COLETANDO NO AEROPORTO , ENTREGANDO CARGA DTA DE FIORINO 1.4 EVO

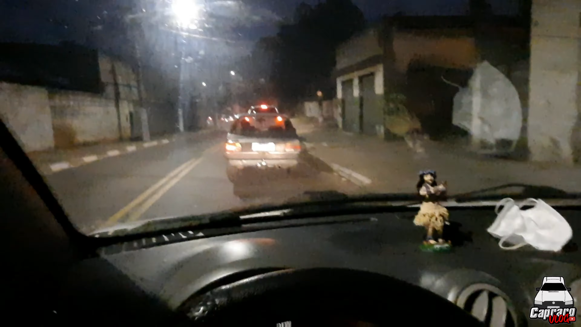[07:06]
Estamos aqui presos nesse transitinho aqui. Aqui é sempre, viu? Sempre.
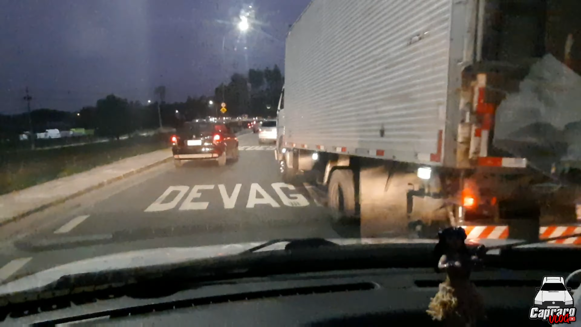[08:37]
É uma muvuca de carro, velho, vocês não estão ligados.